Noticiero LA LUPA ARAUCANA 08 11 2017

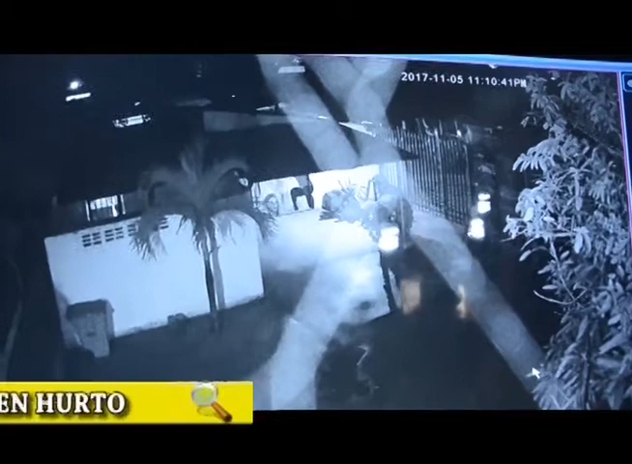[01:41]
Un video de las cámaras de seguridad registran el ingreso de ocho hombres vistiendo prendas de la Policía Nacional a un gimnasio del municipio de Arauca cuya puerta estaba aún entreabierta. Su propietaria denuncia el hecho.